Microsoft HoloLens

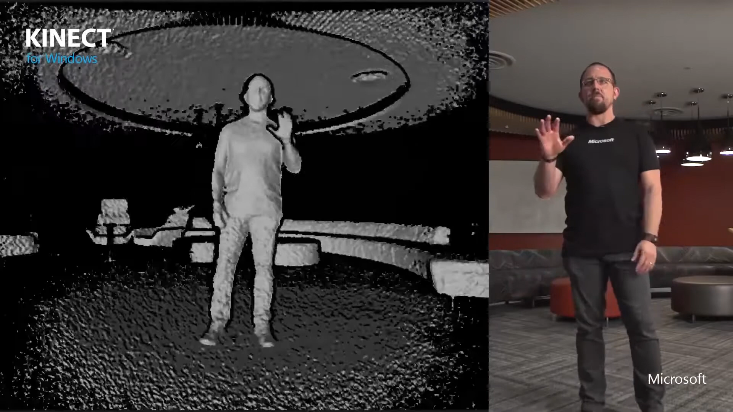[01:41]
Además de reconocer imagen y profundidad, el Kinect también reconoce rostros y al mismo tiempo sonidos, aún comandos de voz.